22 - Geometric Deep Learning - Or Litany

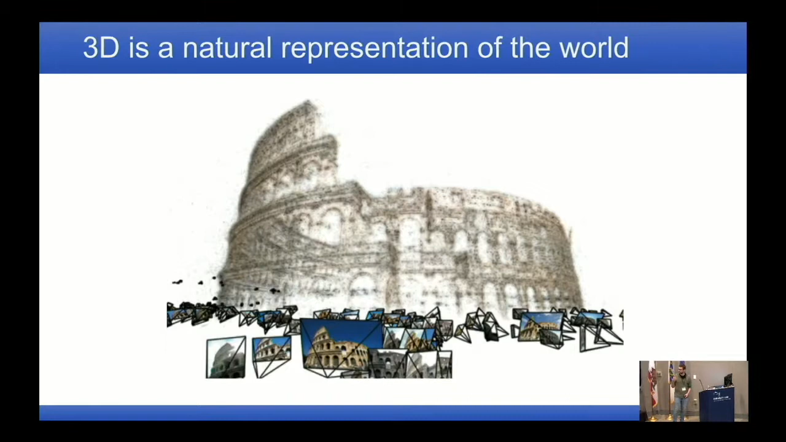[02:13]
So there's something a little bit unsatisfying about just keeping all those images because in the end, they're just there as some projection of what's there in 3D. So I always like to start with saying that, you know, 3D is just a better representation of the world.
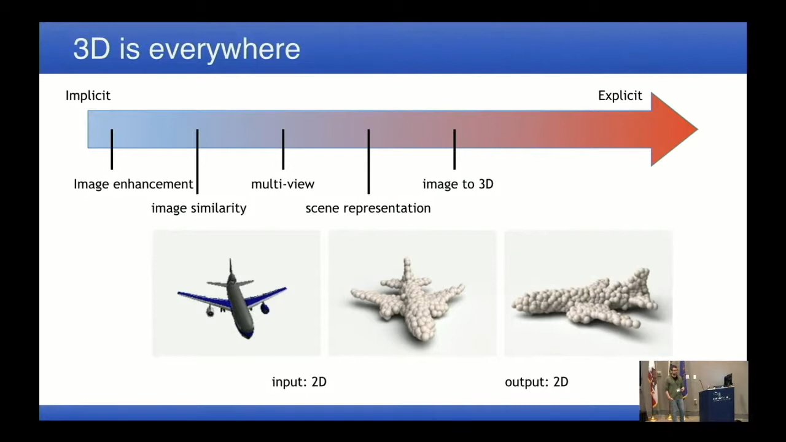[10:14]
So of course, when we go towards more explicit 3D, that's clearer, right? So here the input is 2D, but the output you're interested in is a 3D point cloud. So definitely 3D is important here as a representation. Surely all those applications that start with 3D and try to do something like segmentation,
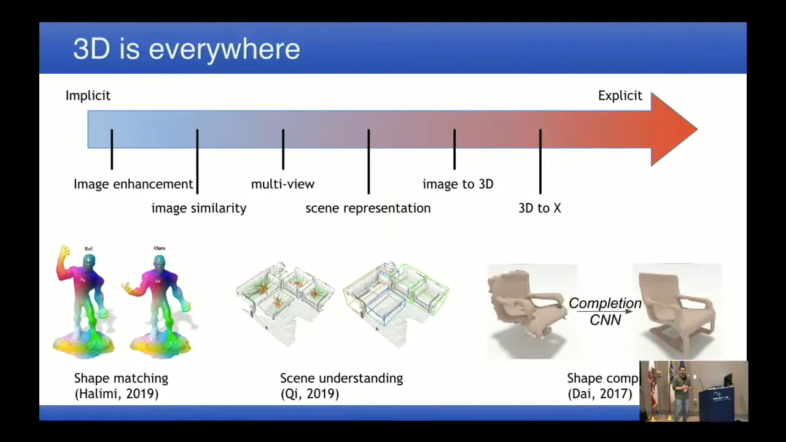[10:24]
you know, correspondences, object detection, that's like what you immediately think of when you say 3D.
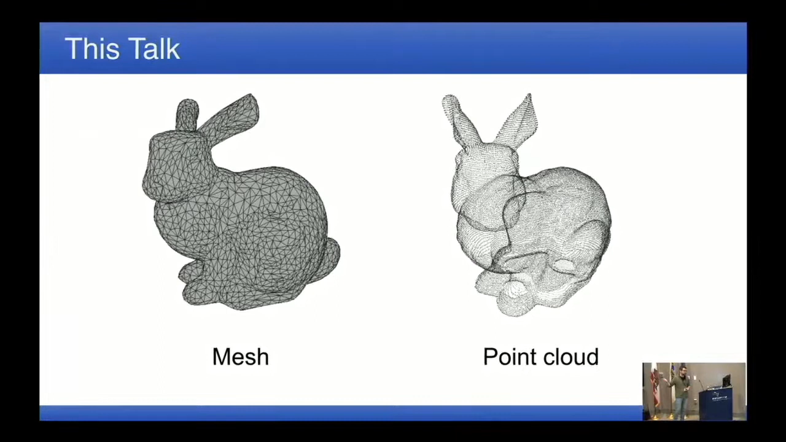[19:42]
Whether you can or cannot fold or unfold, you know, a 2D plane to the entire 3D surface now has to do with the topology of the 3D shape you're trying to represent. But yes, locally at least you can build those atlases and do that. Right. So let's start with point clouds.
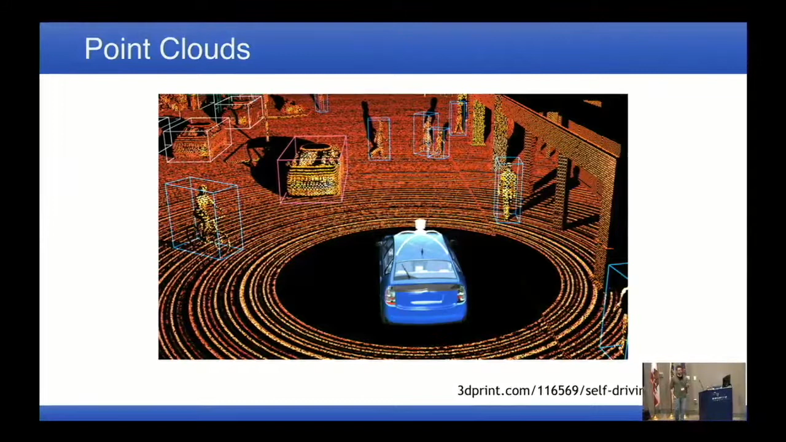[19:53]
I think this is like something that the community cares about a lot in recent years, and I'd argue that mainly it's the driving force of the, yeah, no pun intended, but the driving force of the auto driving community, right?
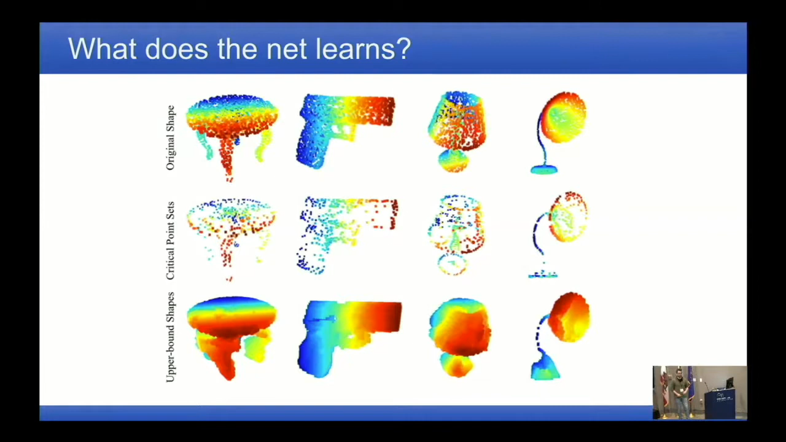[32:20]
but also kind of like to give you the minimal and maximal boundaries of what you're allowed to do with the object you were given without changing its meaning, the way the network is thinking of that object. So I thought that gives a little bit of intuition.
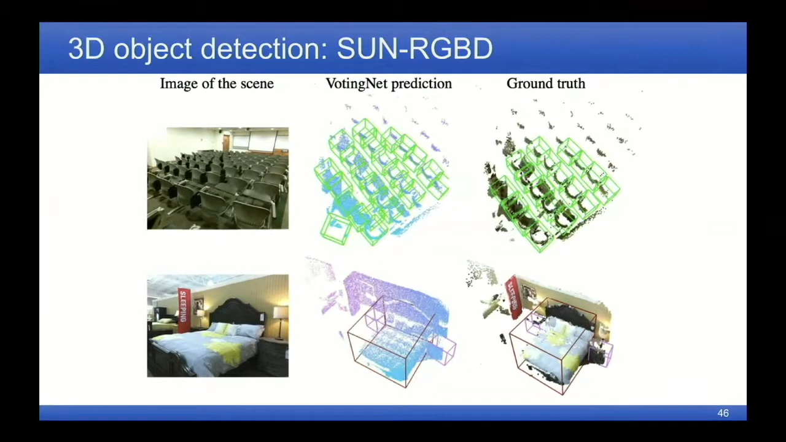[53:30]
So if you have, for example, back of a chair here, then the supervision for the box will be the entire chair. And that you can do from the 2D image, for example, right? So you know you're not just given that. In that other data set we worked on, then the boxes are tight boxes. So if that was produced from a fused scan of indoor scenes. So they walked around and they sampled things. So whenever you have, like, for example, a refrigerator, you only have the front side of a refrigerator. You never see the whole depth of the thing. And then you have a truncated box. And that's very complicated.
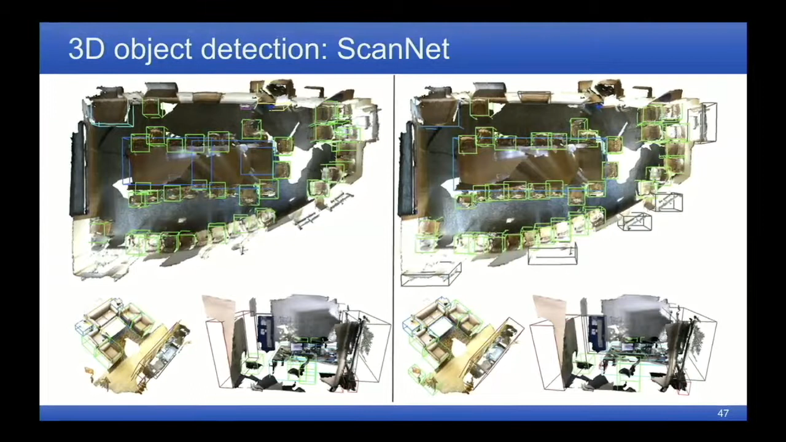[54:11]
Because now you have to tell your network, like, the ground truth box you're looking at is going to be very noisy, right? In some cases, it's going to be very deep. In some cases, it's going to be very shallow. That's a problem. Yeah. All right. Any more questions about point clouds? How are we with time?